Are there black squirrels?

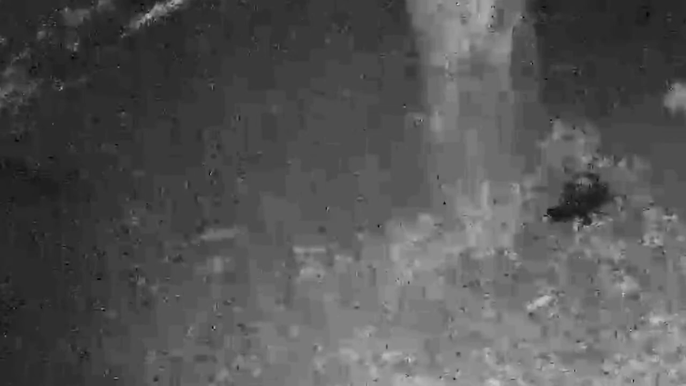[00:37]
What can you tell me about this black squirrel?
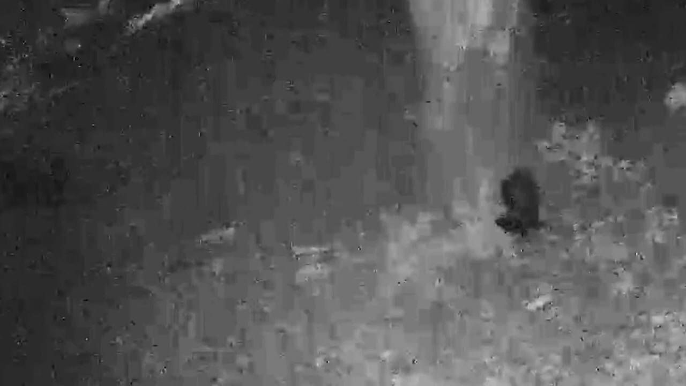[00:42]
Well Kelly I can tell you. Yes there are black squirrels. There are red squirrels. There are gray squirrels. Flying squirrels and ground squirrels. But that my love is a skunk.